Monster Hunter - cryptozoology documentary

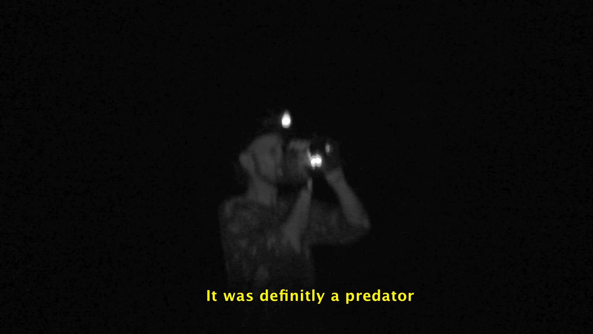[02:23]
It's definitely a predator, a carnivore, something slinking low to the ground.
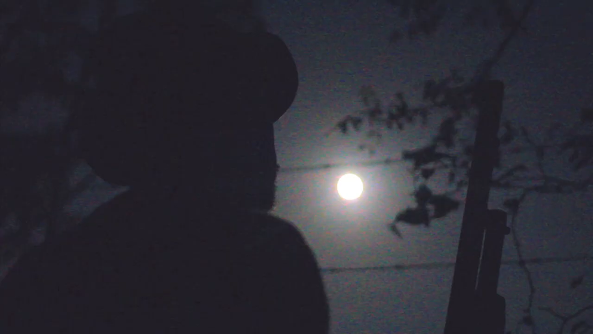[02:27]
There goes the other one. It's kind of bounding.
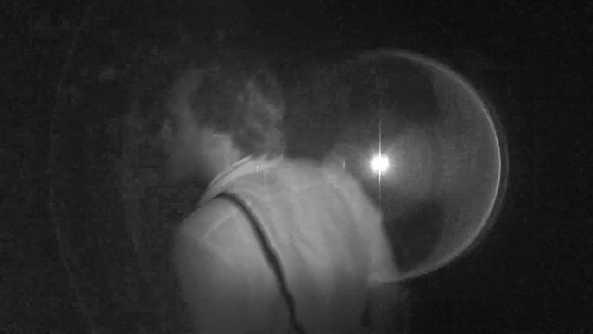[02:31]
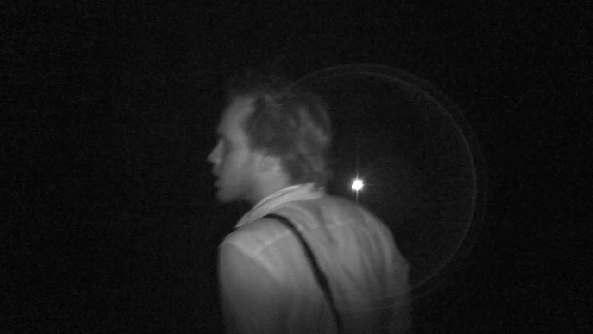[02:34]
Now they're running over here behind this tree straight over here.